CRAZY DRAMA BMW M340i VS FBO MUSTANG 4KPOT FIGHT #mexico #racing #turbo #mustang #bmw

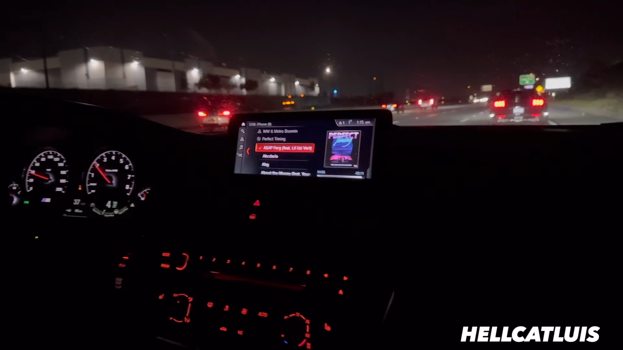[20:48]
They're gonna race right here. Oh shit, they are. Try to get to the left, man.
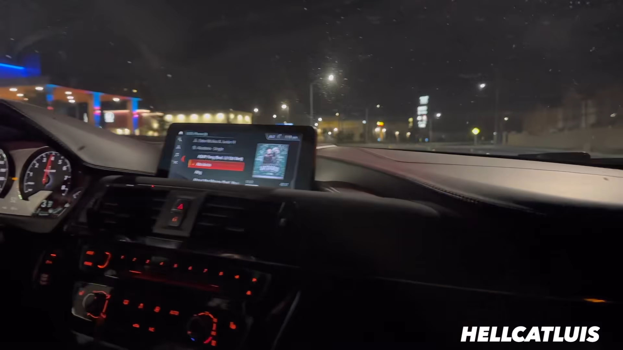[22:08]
All right, but my boy pulling back.